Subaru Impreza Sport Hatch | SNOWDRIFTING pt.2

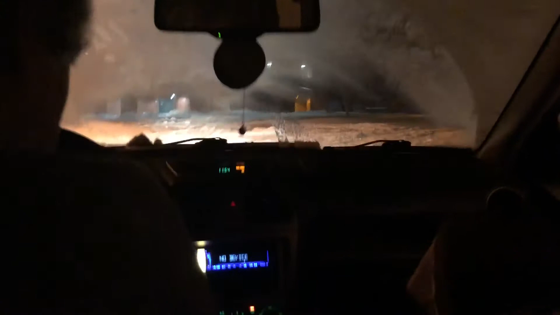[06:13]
Sneak through there, that would have been nice. Alright, I'm going.